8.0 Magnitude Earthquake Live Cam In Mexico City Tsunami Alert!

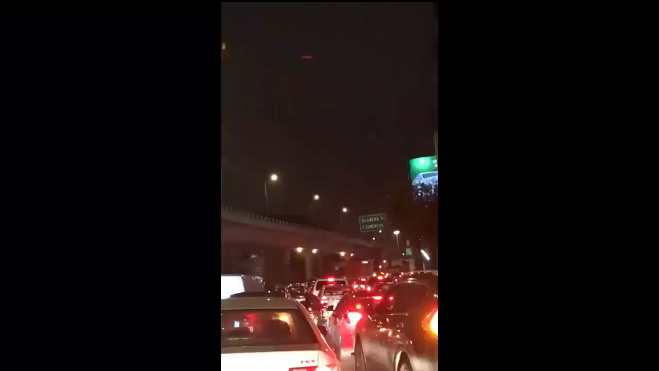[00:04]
no se pega hasta allá. Cualquier cosa que se caiga, Juan, ¿no? No, por mí no me da igual. No manches, está fortísimo el temblor. Se jaloneó el coche también.